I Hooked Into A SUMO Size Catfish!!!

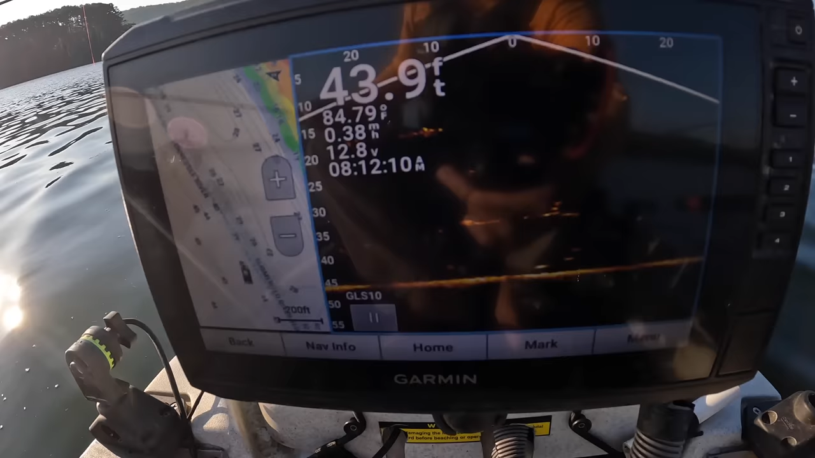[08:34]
On screen: depth 43.9 ft, speed 0.38 mph
Now, I'm going to show you something on my screen. That's my live scope. And you see all this right here? Hopefully you can see that.
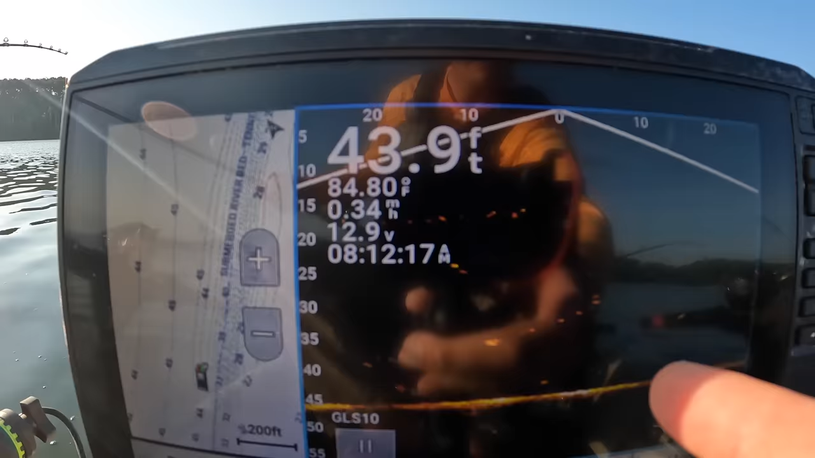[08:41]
On screen: depth 43.9 ft, water 84.80°F, speed 0.34 mph
See me pulling this whole thing up? I had three lines snagged.
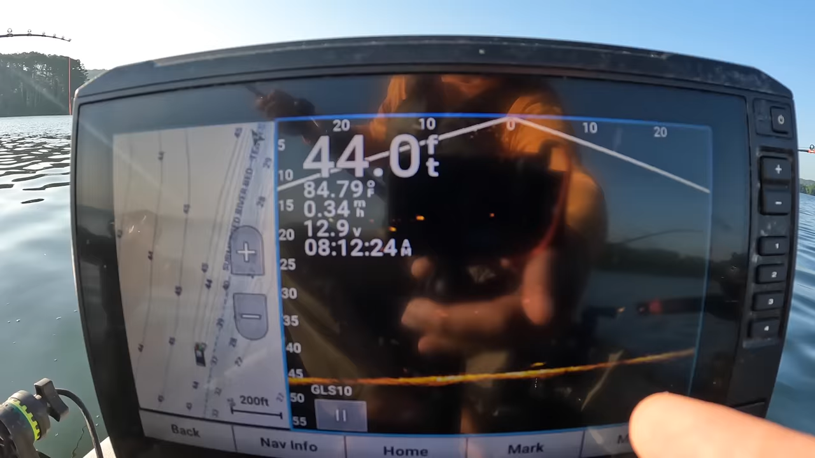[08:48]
On screen: depth 44.0 ft, water 84.79°F
I got one of them undone. Here's some more of it over here on this side. I've got a damn trot line. I've ran three lines to a trot line. I got one undone, but I still got two that are snagged. I've pulled this thing up.
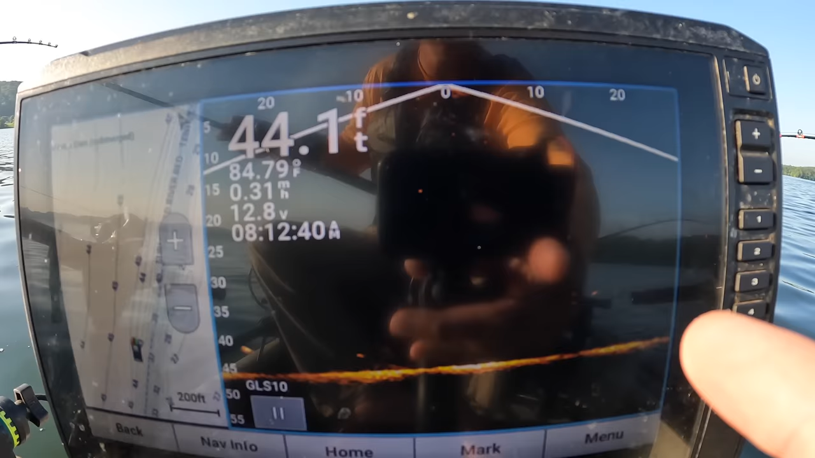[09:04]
On screen: depth 44.1 ft, water 84.79°F
It looks like there's some fish on that trot line too. I can see them right there.
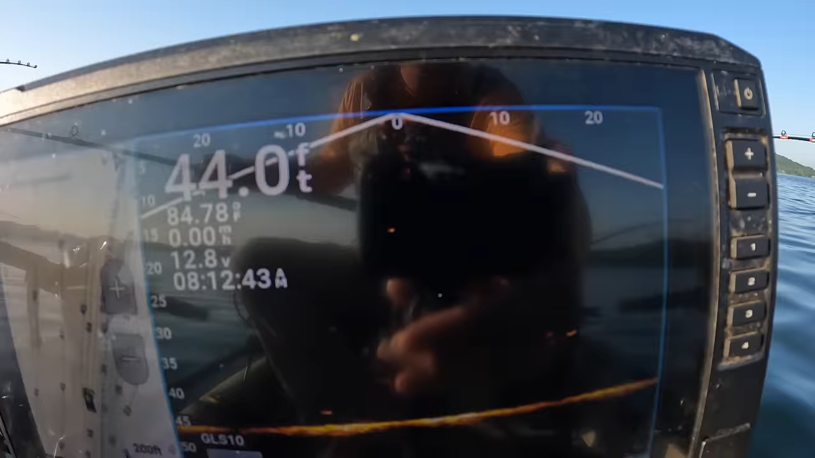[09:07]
On screen: depth 44.0 ft
Smaller fish. But you can see me lifting that whole damn thing up when I raise this rod. But I'm snagged in this damn thing. Ain't nothing worse than a trot liner. Nothing.
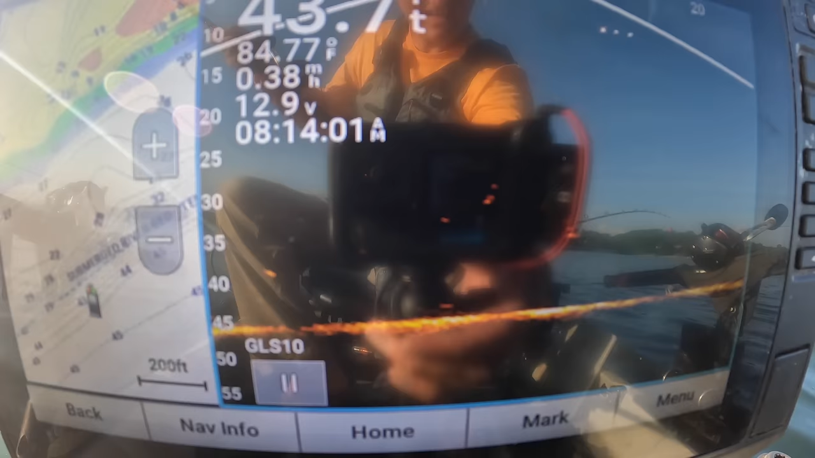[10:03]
Watch this. You can see it right there on the screen, and there's fish on it too. Watch this when I pull it up. See me raising that whole damn contraption up. Look how long that thing is. I'm pulling the line and all them fish that's on it
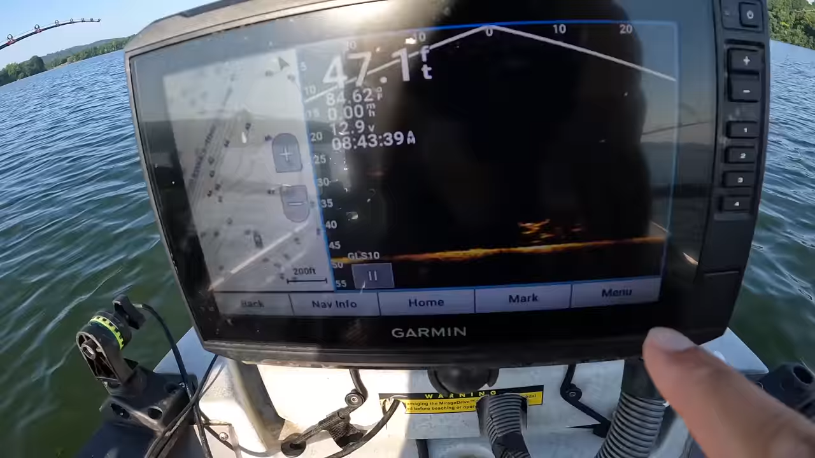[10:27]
On screen: depth 47.1 ft, speed 0.00 mph
Look right here, y'all. I got a pile of fish around my front rod.
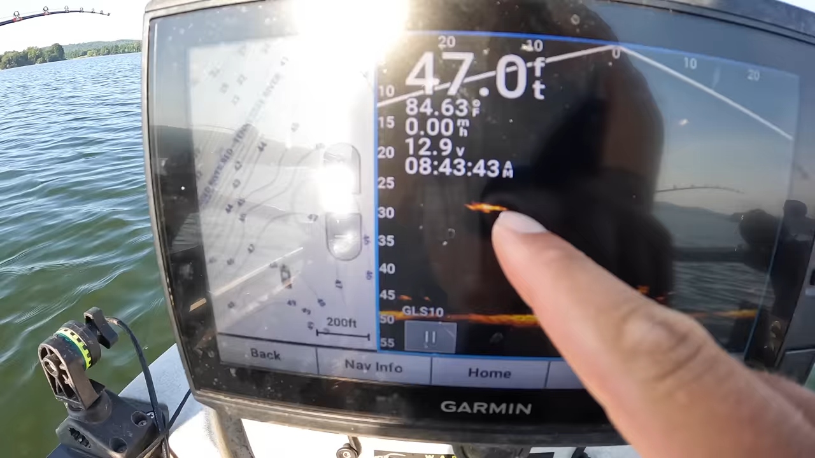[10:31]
On screen: depth 47.0 ft, water 84.63°F
Here's a larger mark up here. I think that's a paddlefish. You can see that long nose on him.
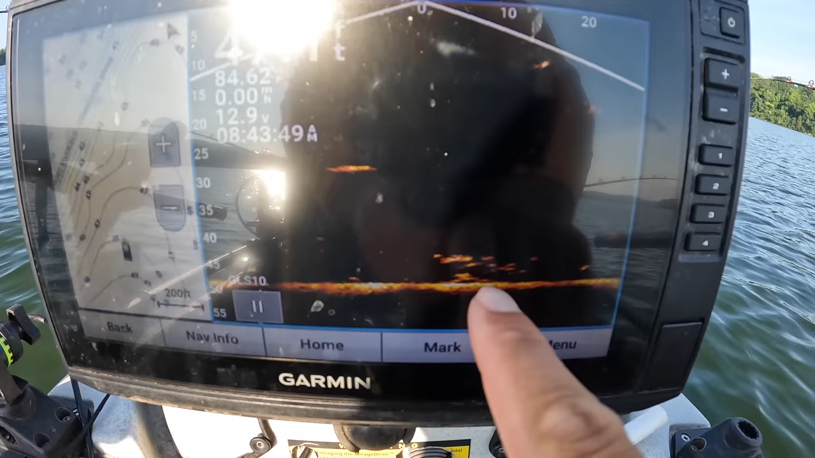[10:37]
I don't know what all these are. These are smaller marks down here.
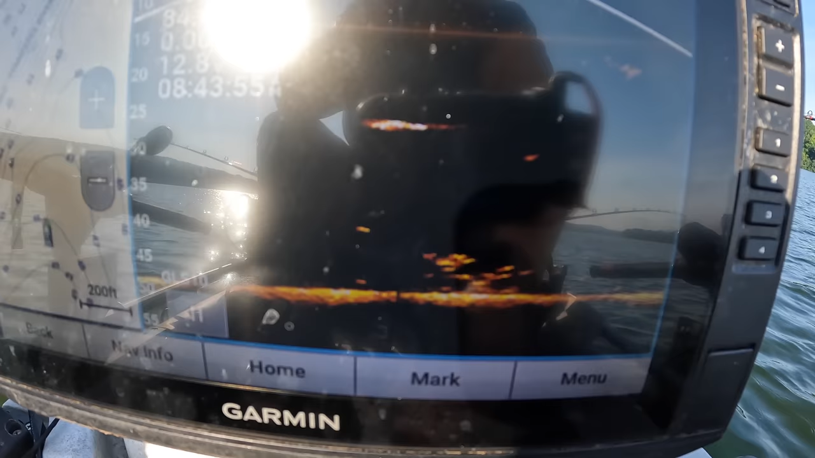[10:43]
Well, that rod right there got hit. That's a head bait there on that rod I retied. I'm just kind of setting right up on them. They're right under the kayak.
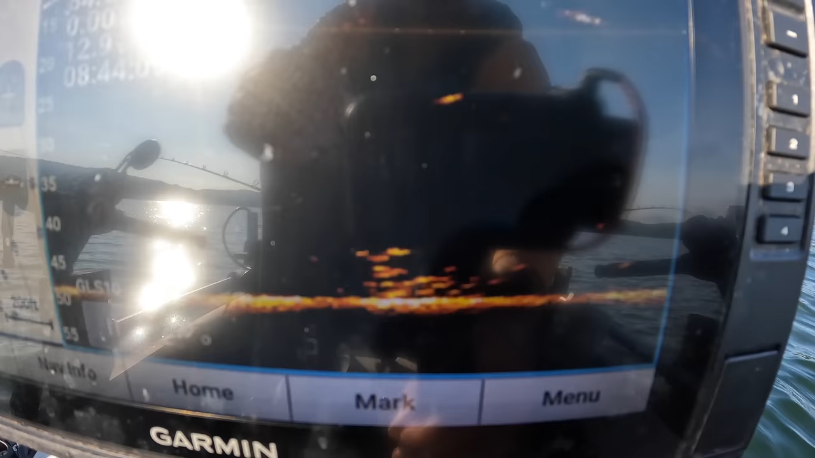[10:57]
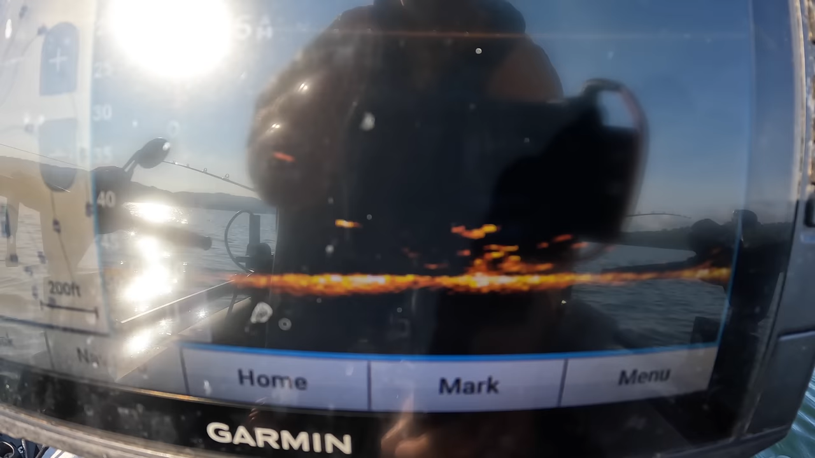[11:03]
May just be small cats or drum or something. I don't know.
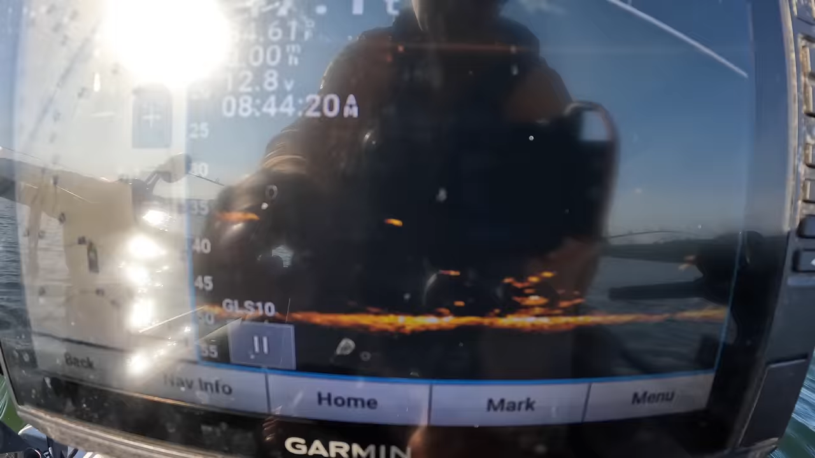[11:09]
Here comes another big mark right there though. I don't know what that is. That one's about, I'm 47 feet right now.
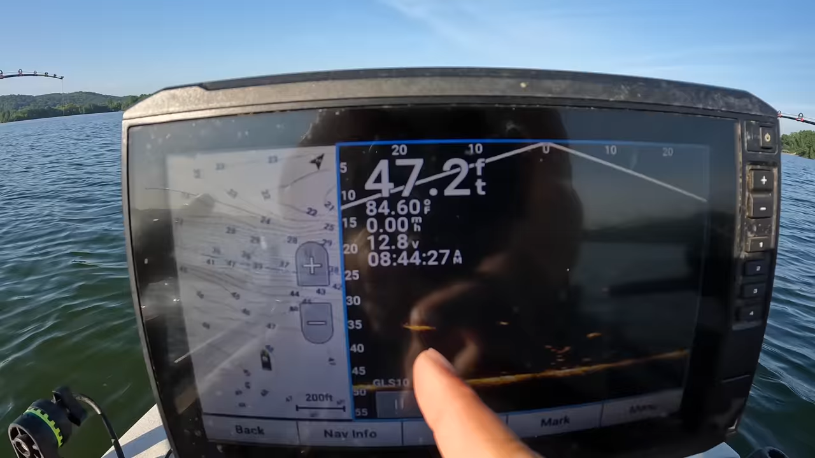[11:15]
On screen: depth 47.2 ft, water 84.60°F
That mark right there is about 35 feet deep. But there's a pile of fish.
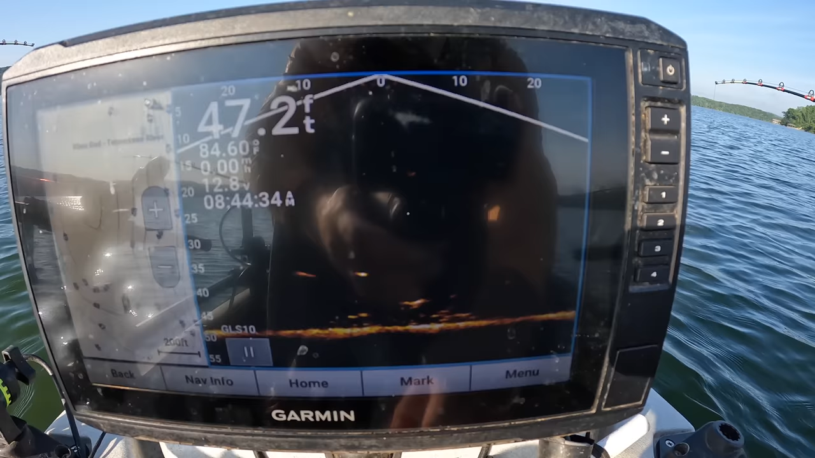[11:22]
On screen: depth 47.2 ft
I may, I may spot lock here a second and just see, just see what's going on.
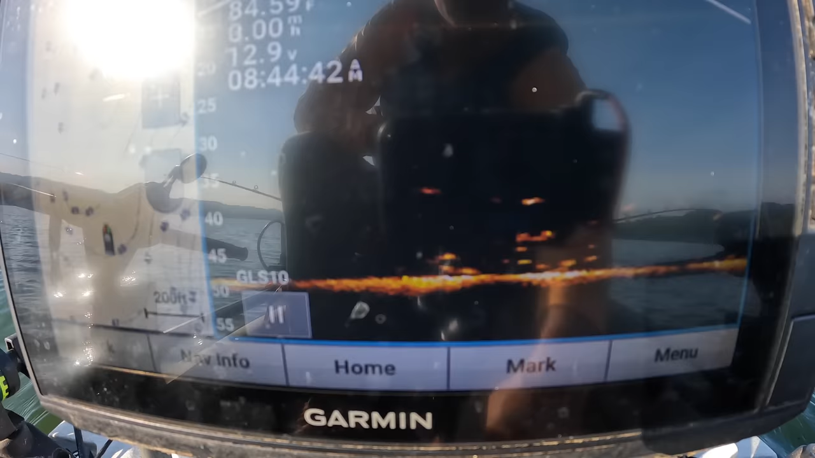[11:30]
See if some of these fish hook up or, it'd be nice to hook one of them just see what they are. I have to believe as many of them is down there though. If it was, if it was cats, I should be hooked up by now.
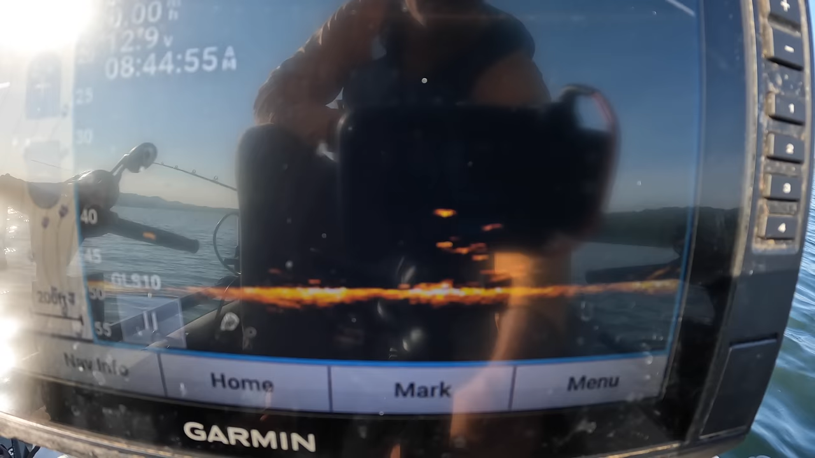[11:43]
I don't know if one of them things, that's something about live scope is you see a bunch of fish on there, but you don't always know what they are.